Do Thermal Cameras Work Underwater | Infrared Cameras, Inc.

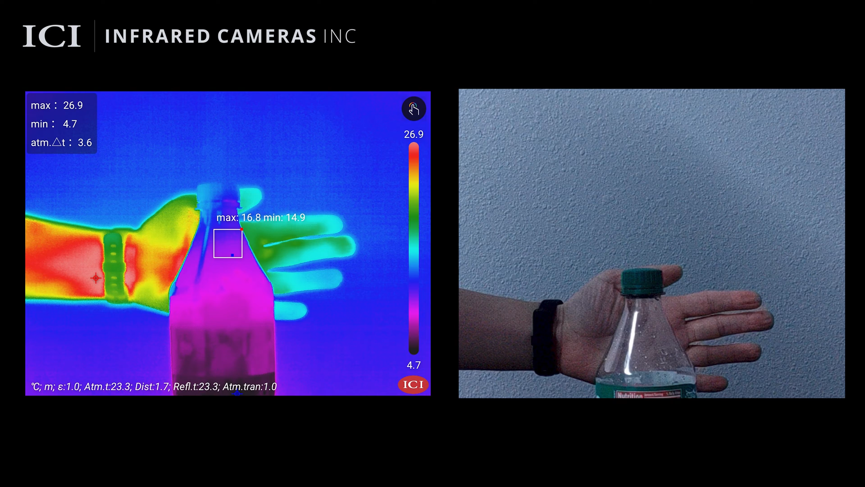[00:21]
A specialized enclosure with germanium could be manufactured to compensate for this, as germanium allows for the passage of radiant energy and is non-reactive with water.